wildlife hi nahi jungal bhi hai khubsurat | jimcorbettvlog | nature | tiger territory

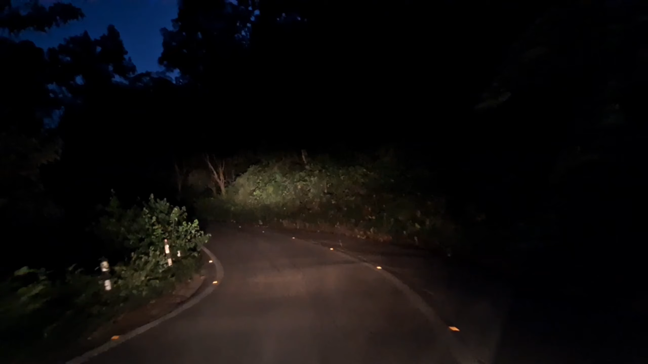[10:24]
तो यहां से खतम हो जाता है अपना मोहान का चेतर और यह स्टार्ट हो जाता है अपना कोर एरिया
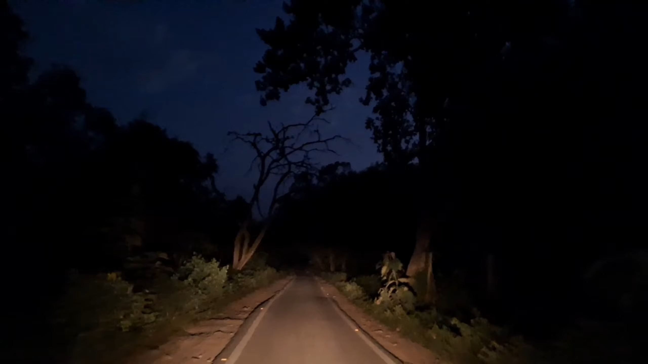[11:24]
जाएगी अभी हो जाएगी अभी हो जाएगी जाएगी जेरो पॉइंट के काफी क्लोज अभी मैं पहुंच चुका हूँ बट जेरो पॉइंट पर
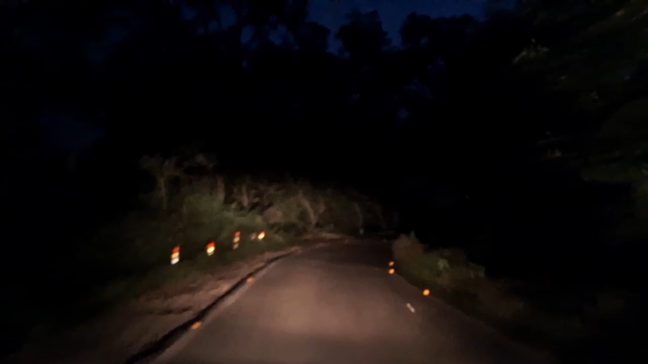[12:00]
भी में रुकूंगा नहीं क्योंकि अंधेरा हो चुका है और जेरो पॉइंट पर रुकने का कोई मतलब नहीं बनता तो इसलिए कंटिनियस्ली गाइस आगे बढ़ता जा रहा हूँ और आभी तो साम के समय देखो चंदा मामा भी आ चुके हैं
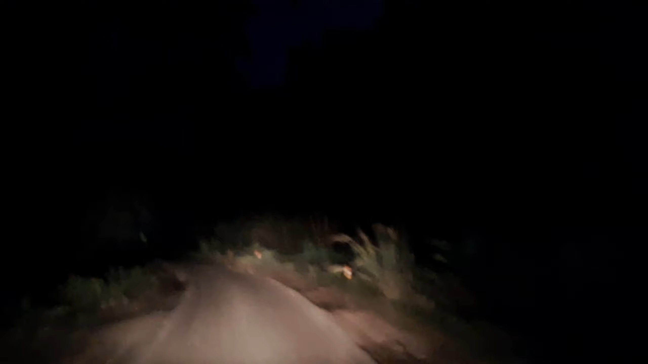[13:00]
वो थोड़ी देख पाना इस समय कठीन हो जाता है याज़ी देख पाना इस समय को जाता है
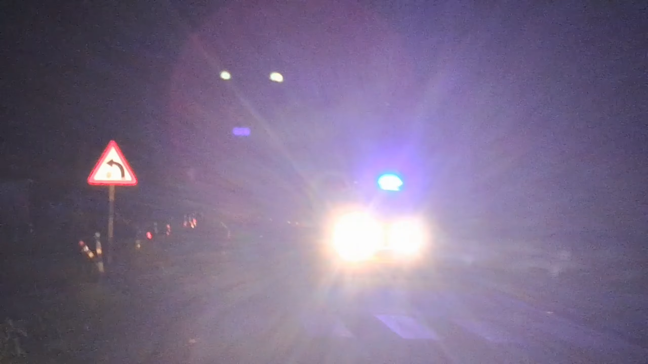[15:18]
पुरी तरह से सांती इस तरफ भी देखने को मिल रही है और चीजें रात के समय कुछ इस तरह से दंगडी गेट से देखने को मिलती है
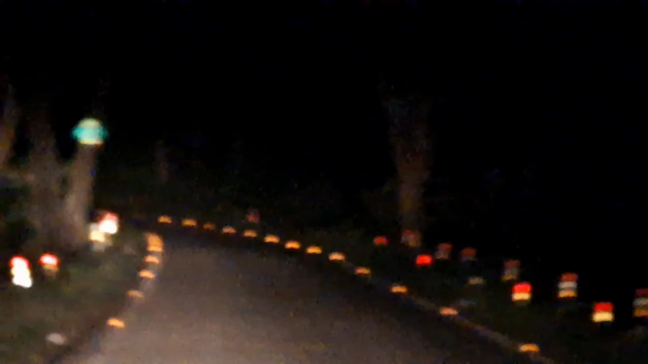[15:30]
सामने की तरफ का फॉरेस्ट जो है गाइस अभी इस पे अभी मैं चल रहा हूँ और इधर की तरफ अपना फ्यू आ रहा है साथ में चंदा मामा देखने को मिल रहे है
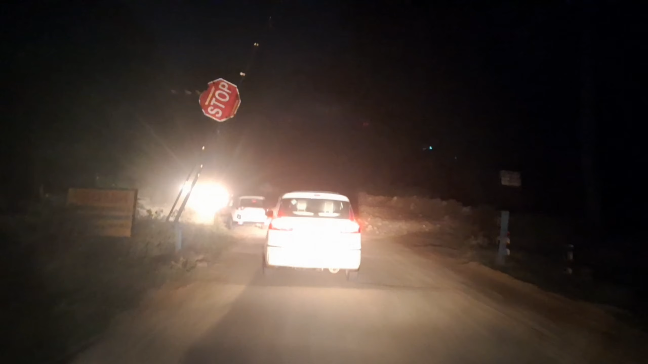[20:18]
तो एक प्लस पॉइंट है कि अभी पनोत के बड़े नाले के पास मैंना काफी सारी गाड़िया मुझे मिल गई है तो थोड़ी